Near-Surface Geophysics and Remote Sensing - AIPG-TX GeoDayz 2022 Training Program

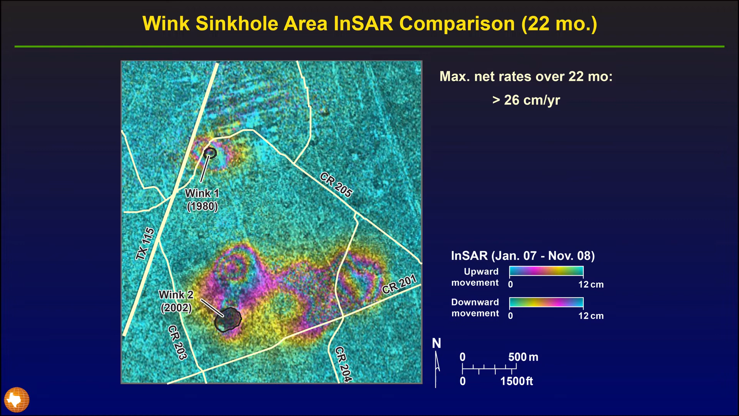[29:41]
22 month period so this pretty much told us the areas that we needed to worry about you know these county roads here a little bit around that highway there so that's where we went back and did uh gravity work so next um so that was one way of looking at it from the radar interferometry
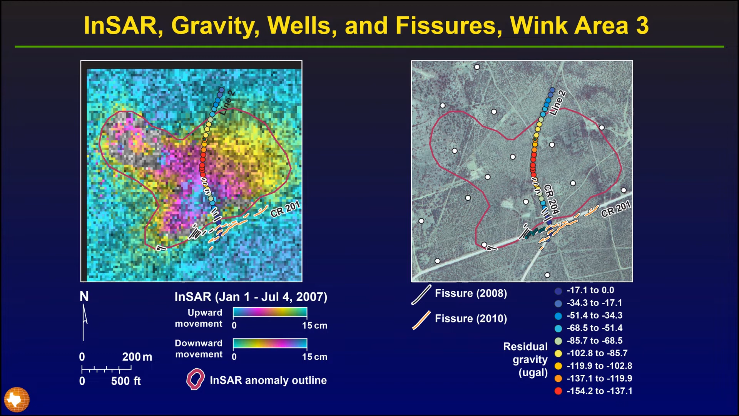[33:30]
moving very much this one it seems like the ground deformation is kind of keeping pace with cavern formation so this is actually where we might expect there to be a catastrophic collapse so that those are the kinds of results you can get from this so let's move on um that county road looks like this these are those pressure cracks that are and